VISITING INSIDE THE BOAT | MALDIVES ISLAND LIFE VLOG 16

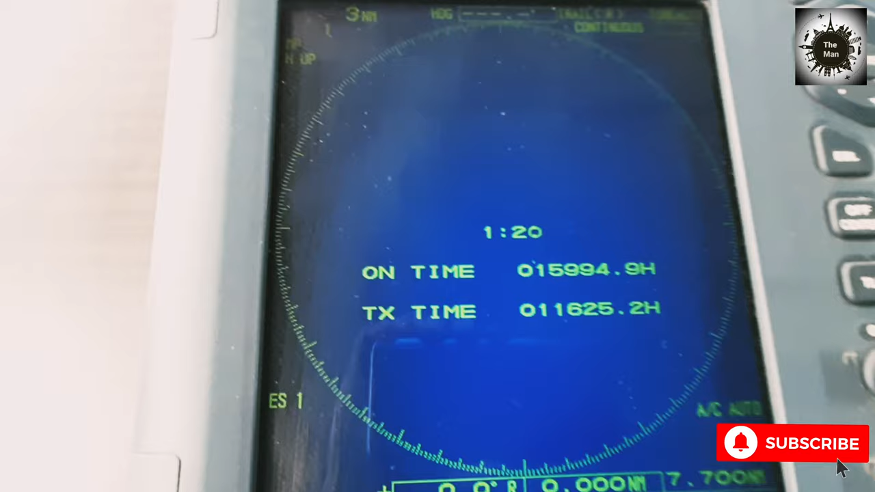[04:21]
This radar. Radar we have antenna.
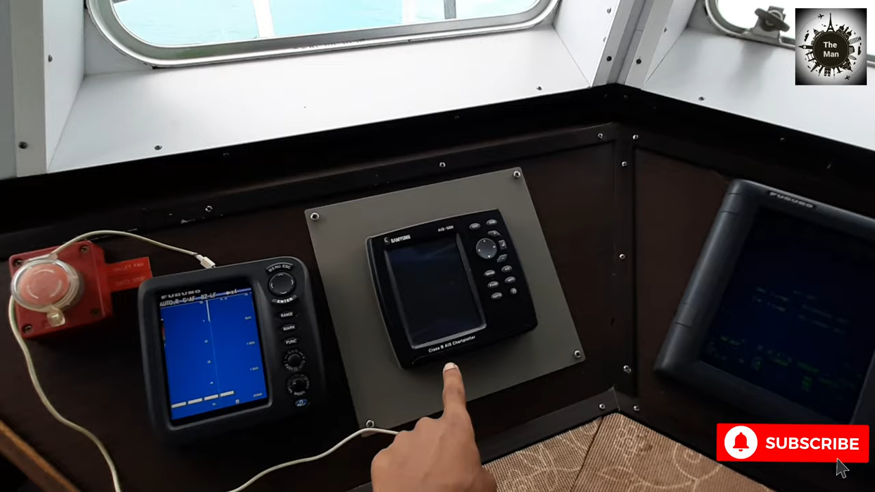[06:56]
You can know if another vessel, you sailing at sea.
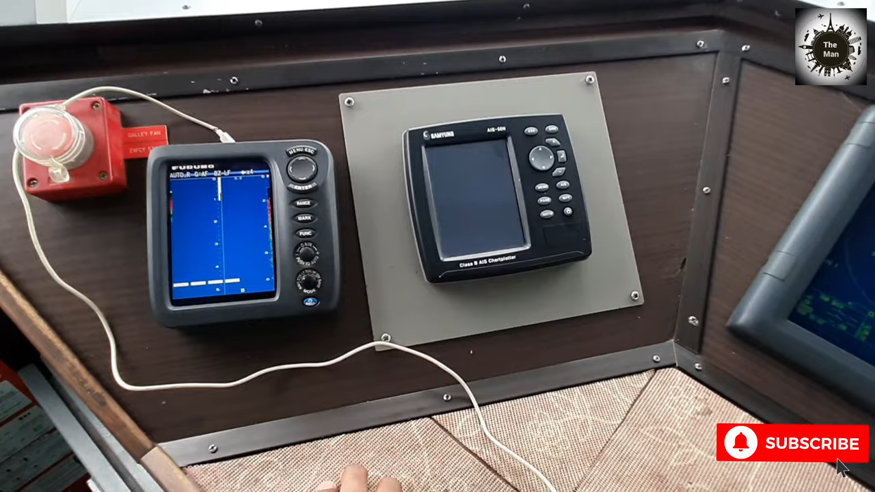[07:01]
Another vessel coming maybe near from you. You can know how many nautical miles from you and other name. Yeah, another vessel. You can know what name vessel, destination.
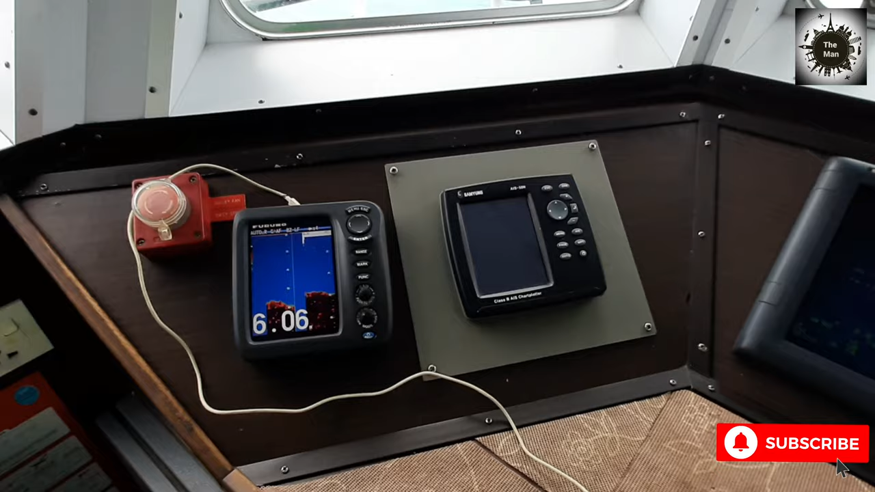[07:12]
You this can one? Know. This one for how many depth water? Let's see.
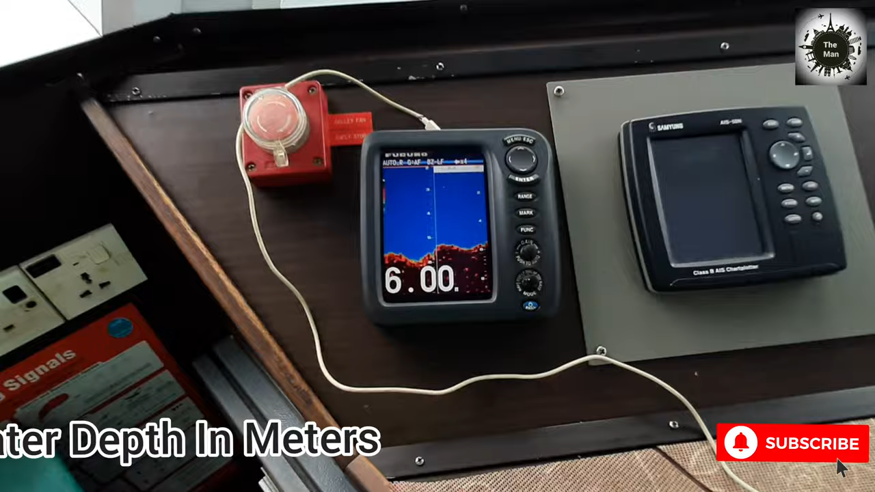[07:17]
This six meter. 6 meters. Depth.